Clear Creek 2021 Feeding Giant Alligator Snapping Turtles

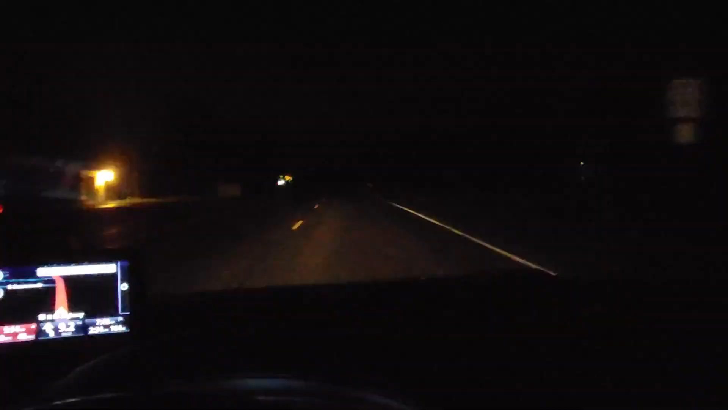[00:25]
5 a.m. on a Saturday morning, and I'm heading to the Clear Creek Fisheries for turtle food.